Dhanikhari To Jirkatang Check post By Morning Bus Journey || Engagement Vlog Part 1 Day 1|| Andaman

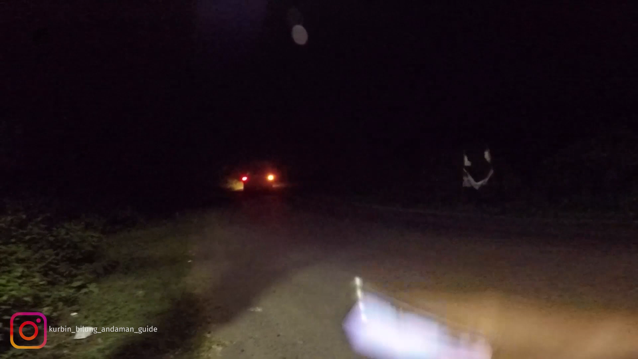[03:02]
मेन हाईवे डिग्रीपुर जाने वाले सब आ रहे हैं, बस बस बस बुकिंग कार वगैरह वगैरह। ये मेन हाईवे है, ATR रोड आ गए सब पे, सब यहाँ पे।